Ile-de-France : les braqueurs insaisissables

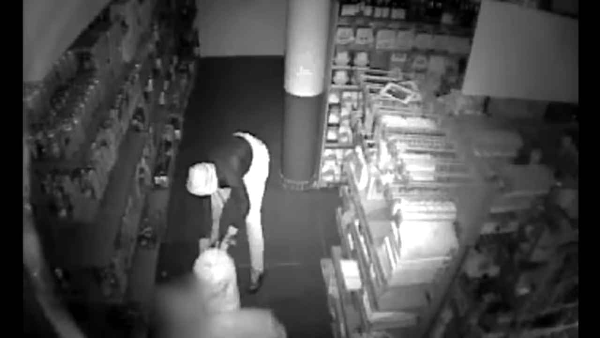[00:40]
main sur ces individus qui s'en sont pris aux gérants d'une supérette pour dévaliser son coffre-fort
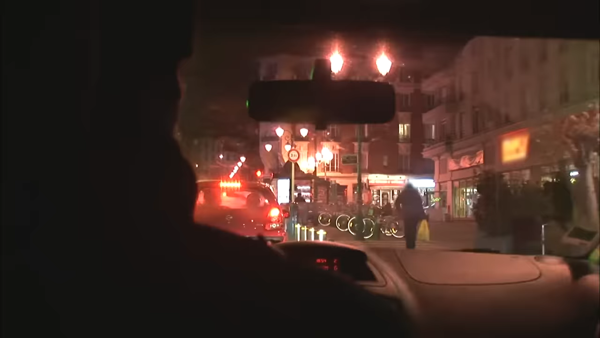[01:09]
à gauche la on va faire le tour du pâté de maison là c'est quoi ça avec les capuches et tout
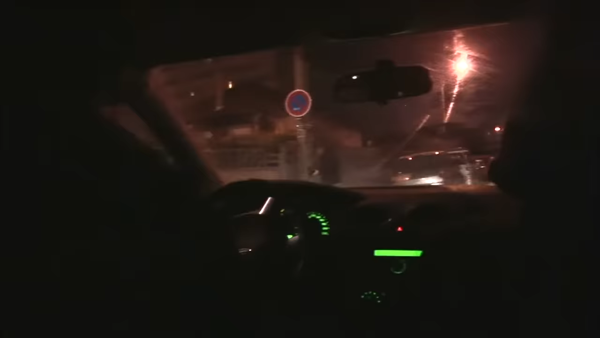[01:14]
c'est son style de vêtements par contre la doule comme ça ouais non c'est pas lui mais
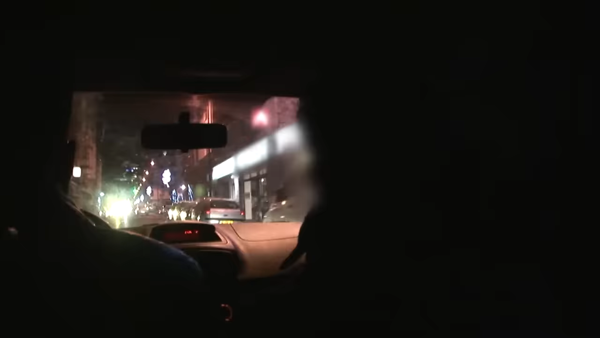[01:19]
les heures passent et aucun signe des suspects jusqu'à ce
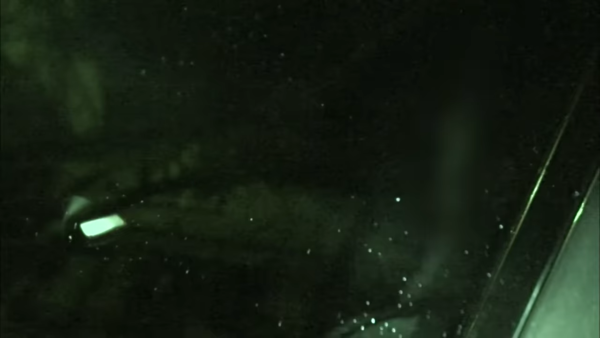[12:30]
à fondre sur la supérette la souricière est
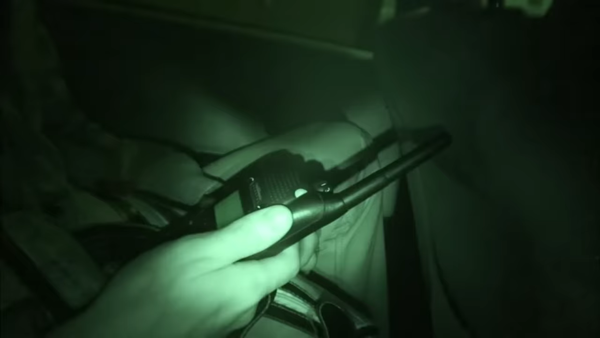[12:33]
en place pour ne pas gêner l'opération nous filmons en caméra nocturne 4 ans c'est bien fait pour nous
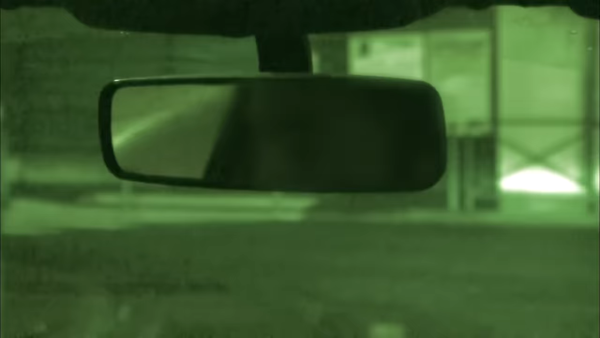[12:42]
9h30 le magasin devrait fermer dans une demi heure à peu près on est bon là l'attente commence
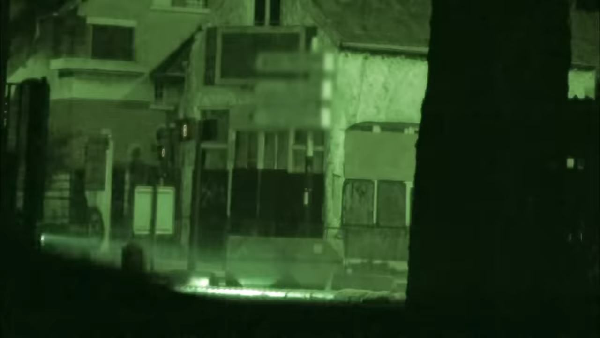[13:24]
le véhicule et relève immédiatement sa plaque d'immatriculation
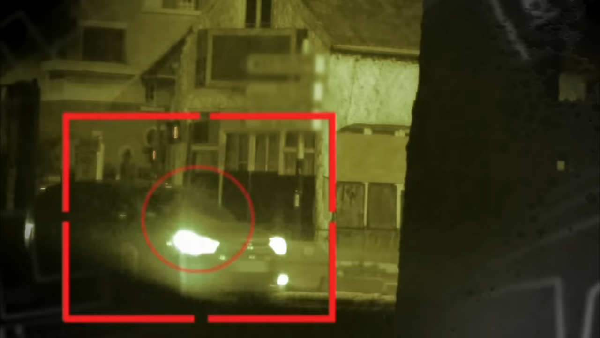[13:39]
cette voiture appartiendrait-elle aux trois suspects balancés par l'indic sont-ils en train de préparer leurs attaques
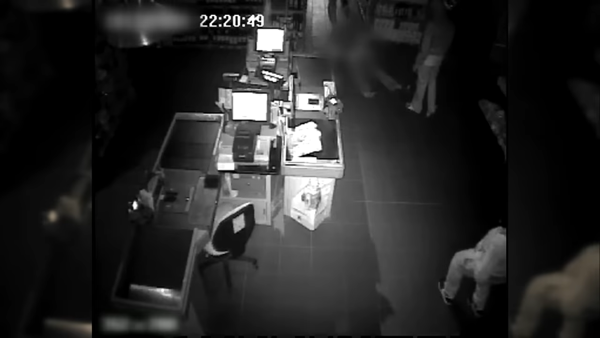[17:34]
il est endormi il est assommé oh c'est pas utile ça
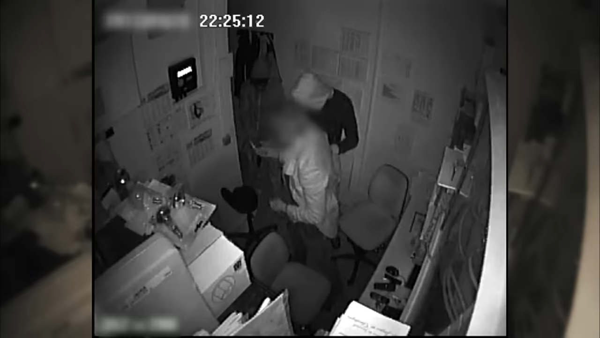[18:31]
sous la menace le commerçant n'a pas encore calculé le montant du préjudice c'est en découvrant ces images que les policiers repèrent les premiers indices et touche le mur deux fois de sa main quand il se prend l'un des braqueurs celui qui tient l'arme ne porte pas de gants un élément capital il a peut-être laissé ses empreintes digitales sur la
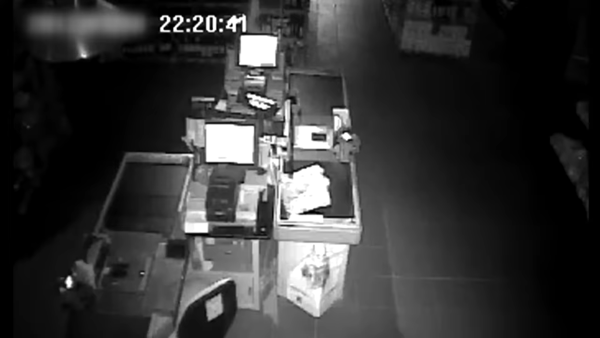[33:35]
le deuxième qui frappe il a une arme de poing dans la main qui tient vers le bas il a une arme de poing et le grand il a quelque chose dans les mains je sais pas ce que ça je n'arrive pas à voir
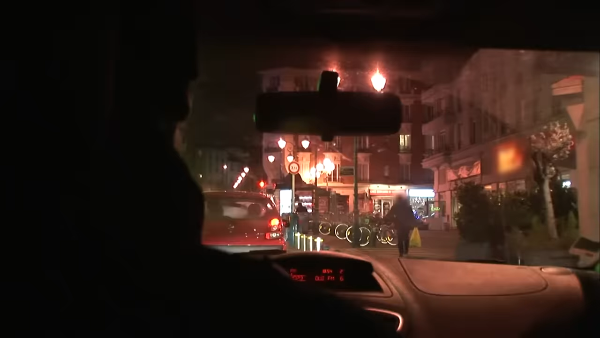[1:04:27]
à gauche la peau va faire le tour du pâté de maison là on était attentif au
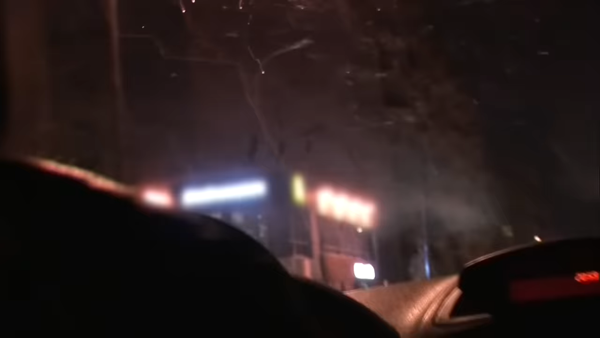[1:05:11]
deux pas de la cité et là leur oeil de lynx repère des silhouettes suspectes en putain temps tu l'a peut-être je suis pas sûr mais il faut faire un passage parce qu'ils sont à l'étage pas facile le
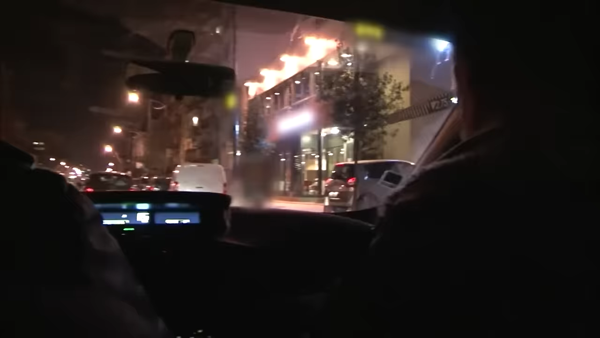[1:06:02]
un rapide passage mais pas question d'entrer dans le restaurant et de risquer un
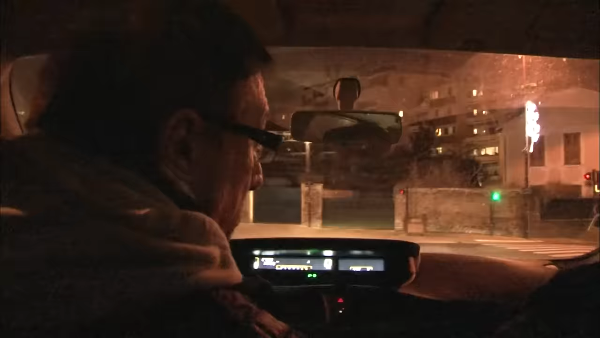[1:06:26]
à attendre le temps qu'il faudra problème c'est que général on n'y reste pas trop longtemps le problème c'est que quelques fois qu'ils
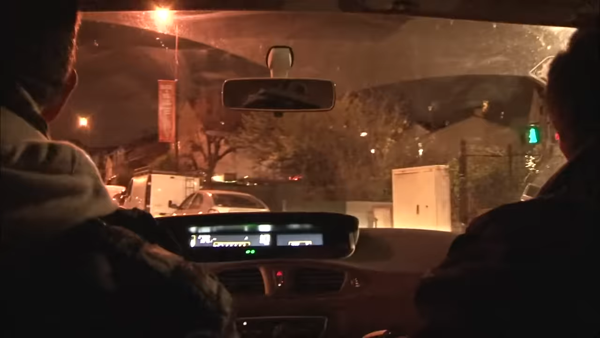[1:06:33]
supposent ils passent tranquillement ce véhicule de la bac va se garer juste en face du restaurant c'est rentré là tu mets là mais à une distance suffisante pour ne pas être repéré bouge pas à